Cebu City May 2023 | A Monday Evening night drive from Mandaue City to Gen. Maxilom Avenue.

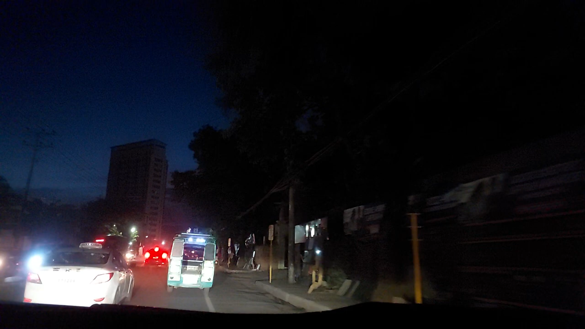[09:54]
magabit nagsayop or something, or di man as long as kibaw lang mo na mo stop na mo, oh yeah, nay ka maayong allowance, mao nang usab yung nagnatay ka maayong allowance ng old traffic light na mo yellow siya.
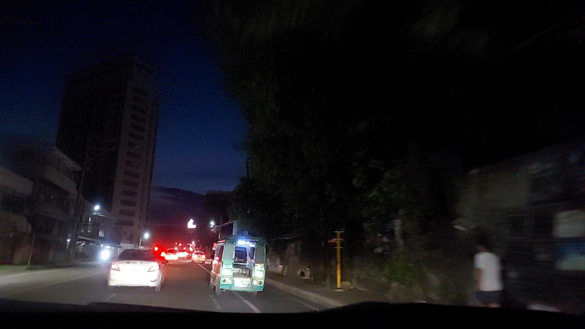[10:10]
Ano na estimate ng term? Say hassle sa ding ko ano? Darin mo lang ko. Nabalihin naman ta. Alright. So mana? Malawang na ta. We're here at the General Maxilom. So mana? Thank you for joining this Cebu City night drive.
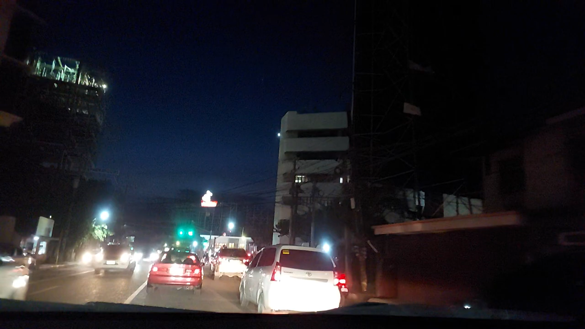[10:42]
Drive lang daw sa ngit-ngit. At least I gave you something to, shown you Cebu at a different time on our typical drive. So, pwede nga ni ka busy ang Monday evening dali sa Cebu.
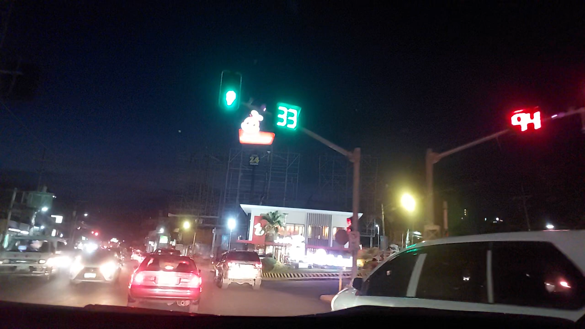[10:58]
Sa General Maxilom Avenue, also known as Mandaue Avenue.